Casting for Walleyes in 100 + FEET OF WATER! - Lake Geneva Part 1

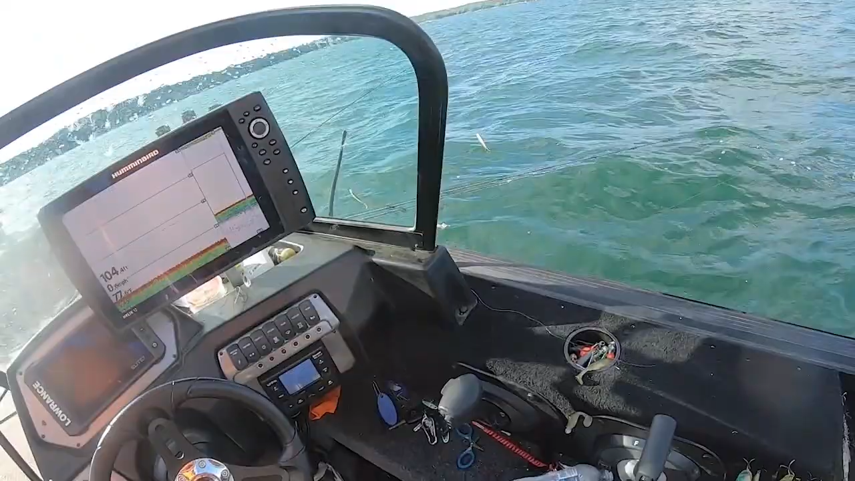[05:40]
Not sure yet. Single fish, big fish. My guess, he's a walleye. Be a walleye. Got a lot of wind, guys.
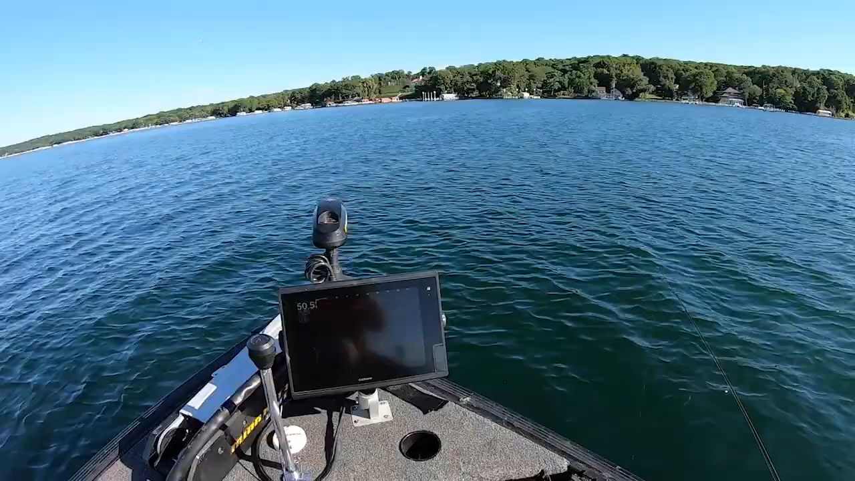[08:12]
Look at this. There's no way these can all be walleyes.
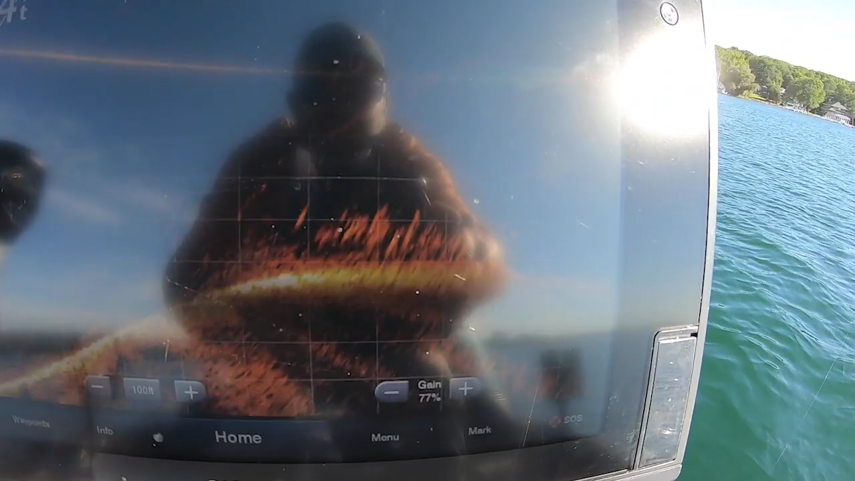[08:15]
I don't know if you guys can see that on the screen or not.